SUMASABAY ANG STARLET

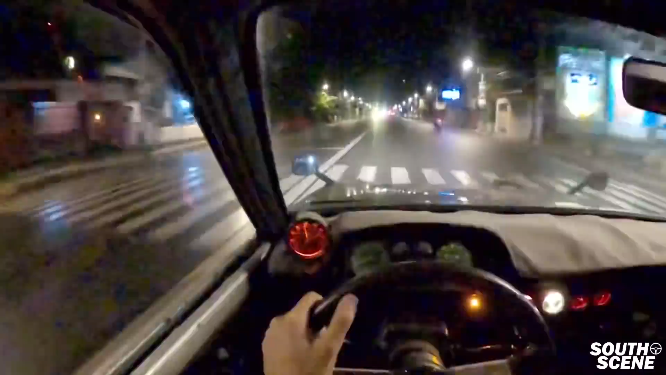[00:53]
So ngayon, medyo madulas guys, kaya mag-iingat tayo.
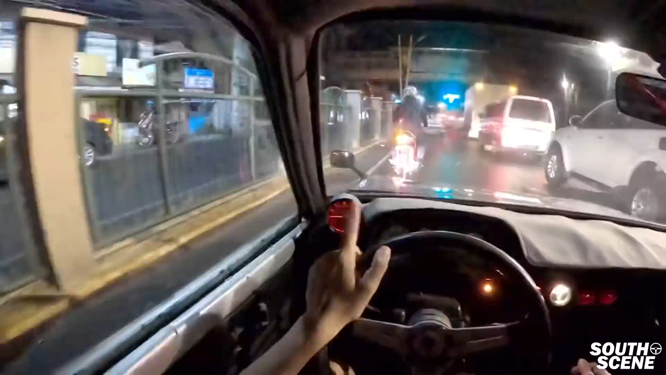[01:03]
Medyo umulan ng konti, rear wheel drive si Kiara, walang traction ng gulong natin, kaya ingat lang tayo guys.